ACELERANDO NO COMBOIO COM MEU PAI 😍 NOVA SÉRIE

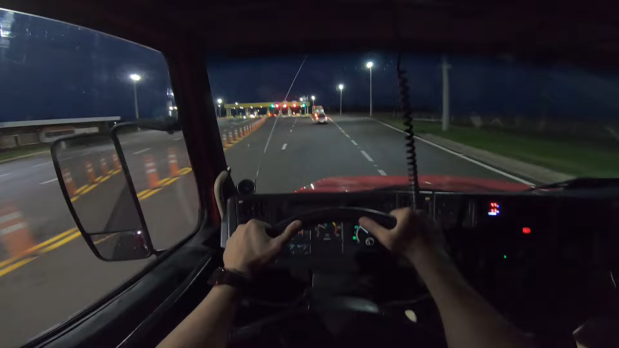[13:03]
Não deu 5 km. Já tem o outro pedágio do estado de São Paulo. É um roubo, né? Mas vai fazer o quê?